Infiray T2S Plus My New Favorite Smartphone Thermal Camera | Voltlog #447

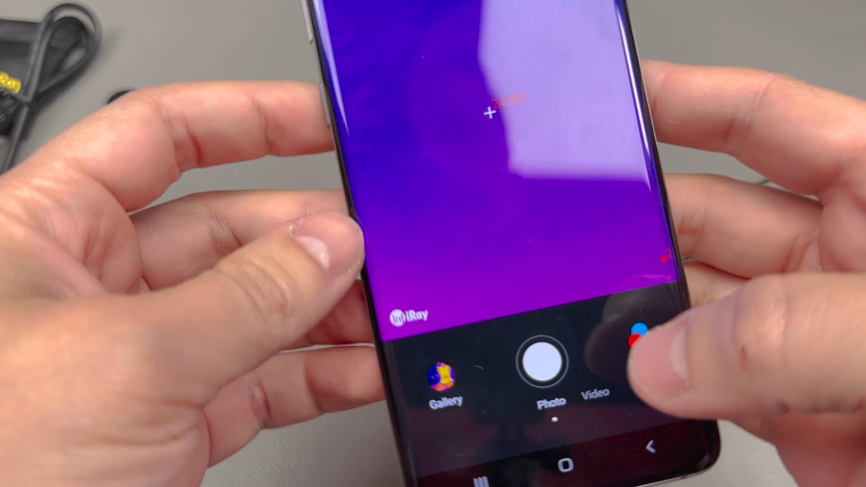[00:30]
it was supporting Android devices and it had that macro lens which you could attach magnetically and it made it perfect for PCB inspection work.
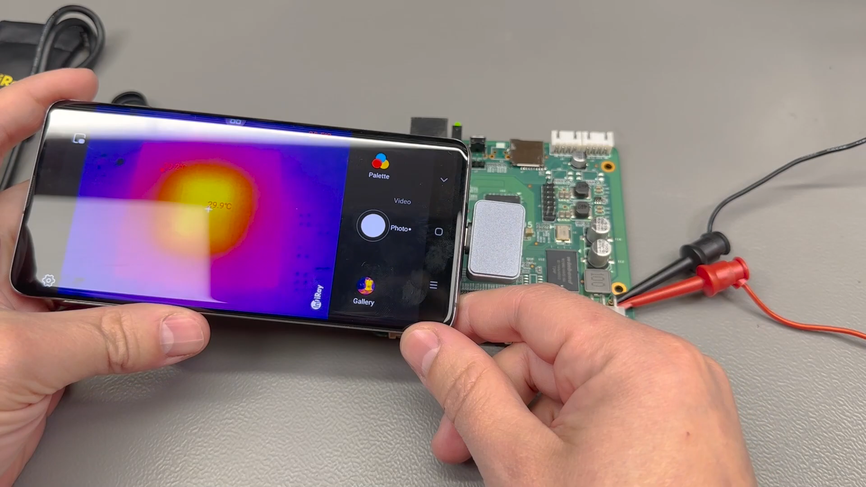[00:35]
For getting up close to really small components and identifying hotspots, I even showed how it was possible to visualize hotspots inside an actual IC package.
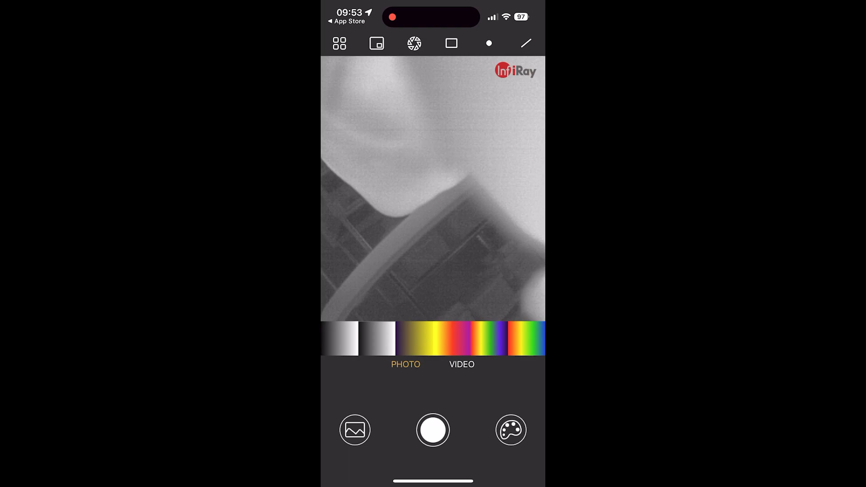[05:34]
iron type color palette and i started exploring the app and everything works smoothly you have the video and image capturing modes as well as color modes at one side of the gui while at the other side it has a few options for you know
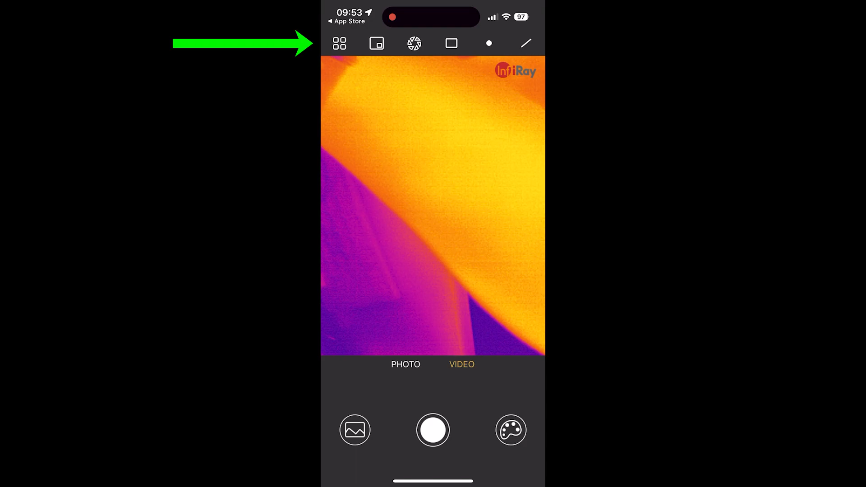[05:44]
placing some temperature measurement markers either as a point as a rectangle or as a
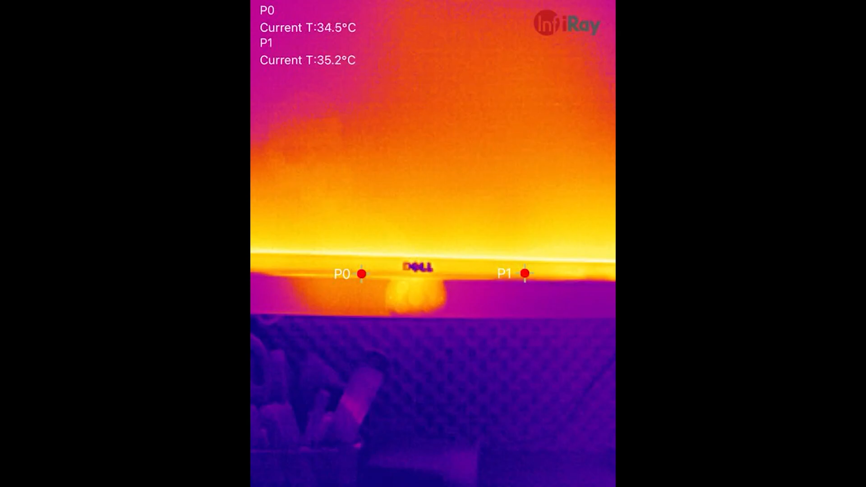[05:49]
line and within the rectangle or the line it also automatically identifies
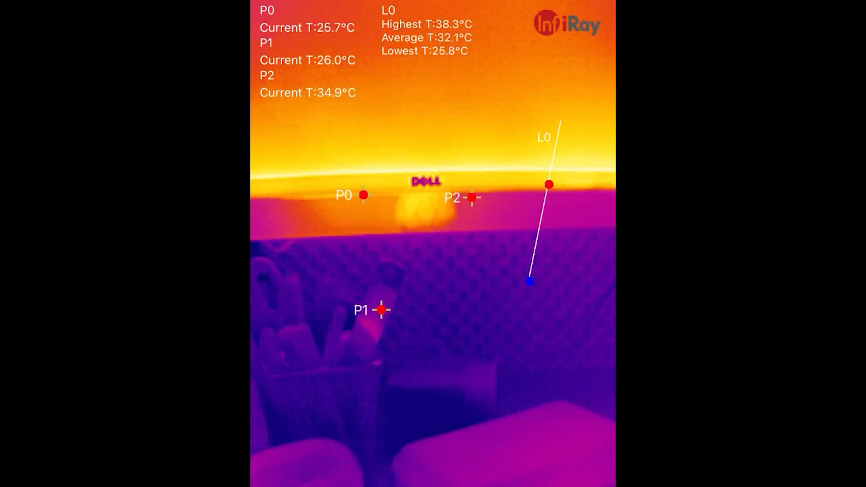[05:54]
On screen: max 38.3°C, min 25.8°C
the mean and max points you can also adjust the temperature unit celsius versus
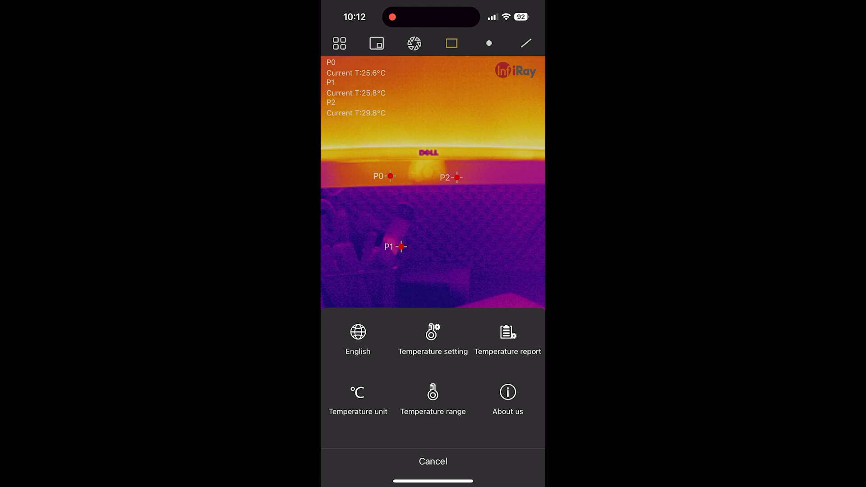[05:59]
fahrenheit you can trigger the calibration shutter manually and you can adjust a few
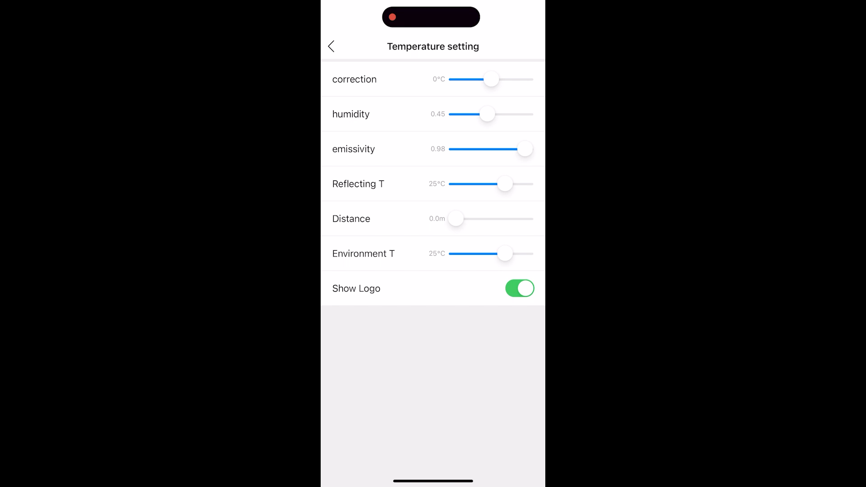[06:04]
settings that influence the measurement accuracy like emissivity distance to object
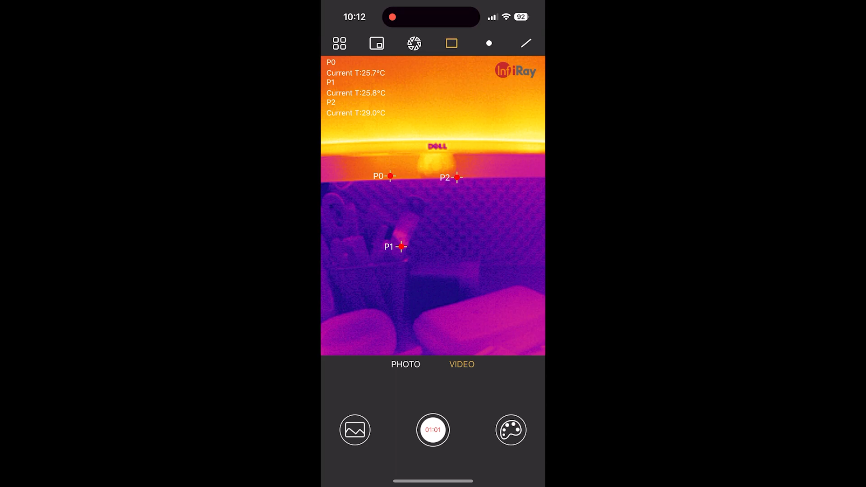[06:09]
you can apply a correction you can also turn on a picture in picture with the smartphone
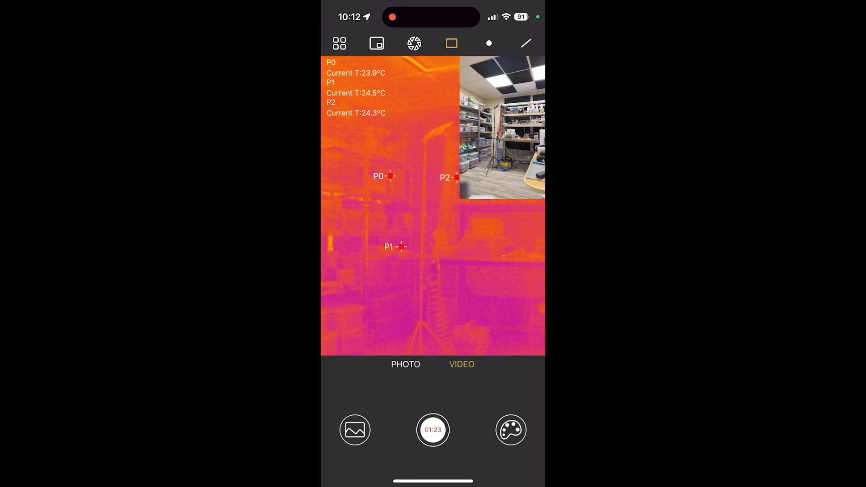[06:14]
camera on top and that might help you find some stuff and align your thermal camera to the point of
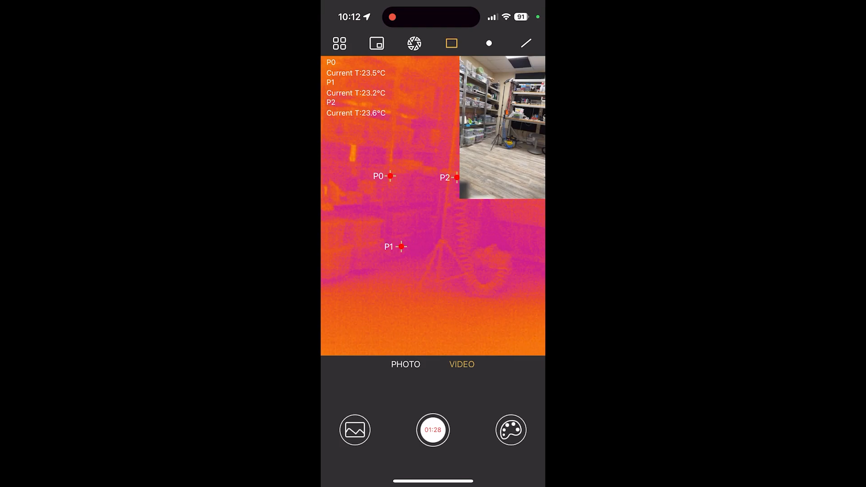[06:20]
interest and a nice feature is that if you record within the app it also records
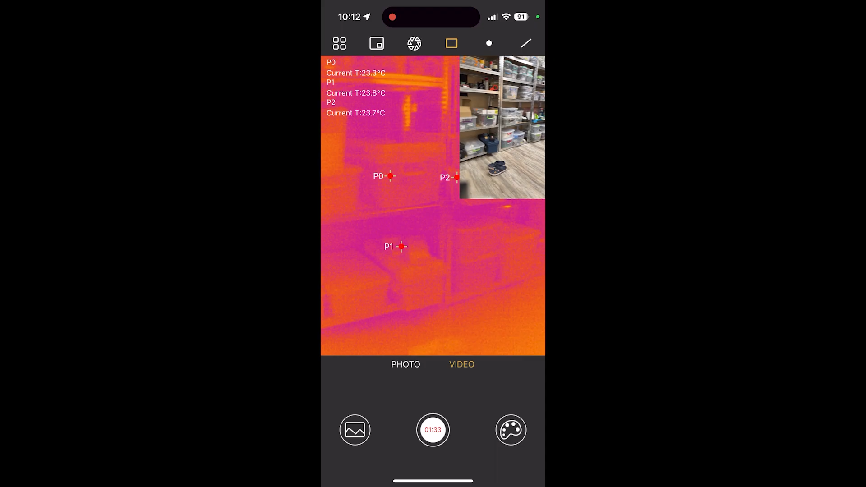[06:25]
the picture in in picture exactly as you see it on screen clicking the temperature range button
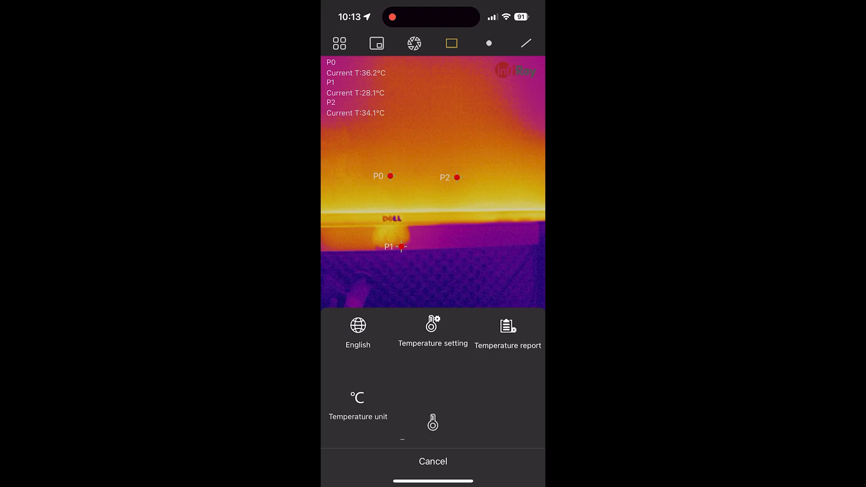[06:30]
i guess puts the camera into a high range option uh which we've seen with the other
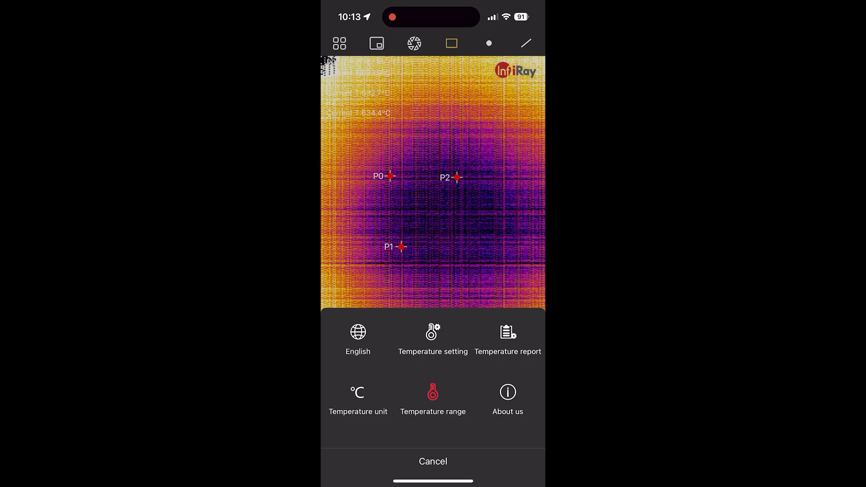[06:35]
p2 pro camera as well and this allows it to sense up to 450 degrees celsius uh
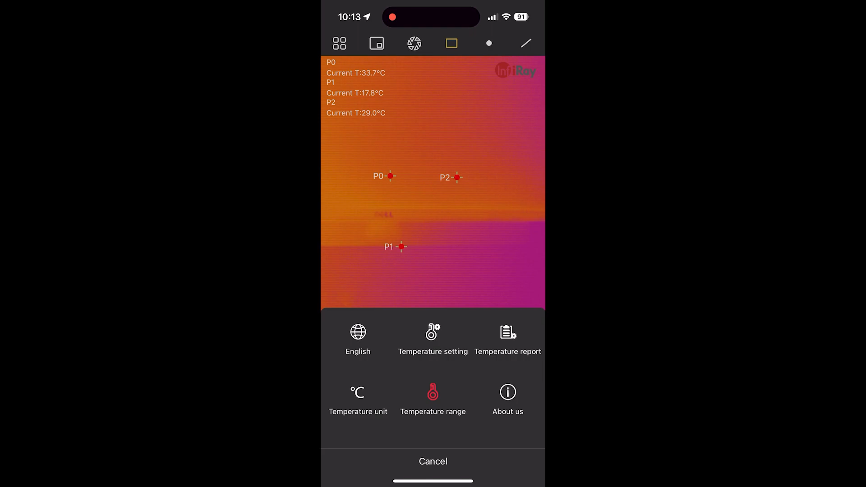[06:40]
but um you know switching from one mode to the other uh it's showing
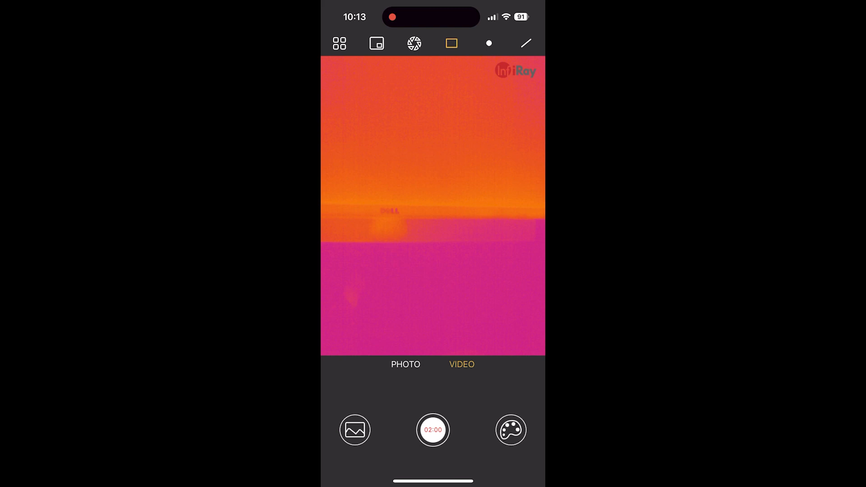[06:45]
artifacts and noise on screen and it it tries to eliminate the noise by calibrating uh
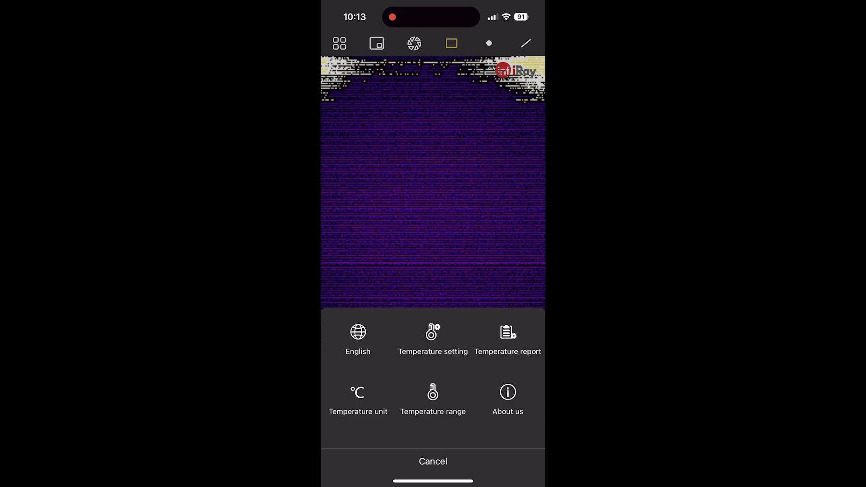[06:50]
several times in a row which it eventually does and the image is once again pretty much noise free but i thought i'd mention this there's nothing wrong with the camera it just needs to switch to a different operating mode and perform new calibration routine
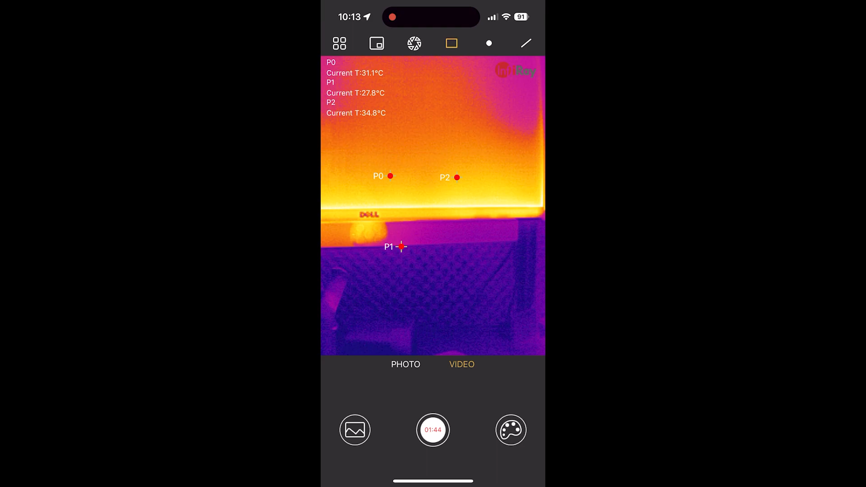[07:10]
i like the fact that the app is you know very simple and straightforward uh it works i'm sure many users will appreciate that but i am a more advanced type of user who'd like to have you
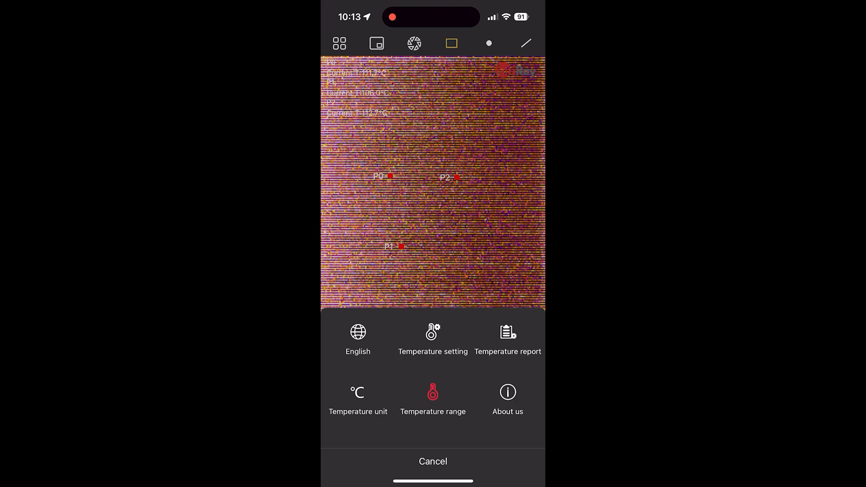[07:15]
know some options like flipping or mirroring the image this can be very handy because you can easily install the camera in the mount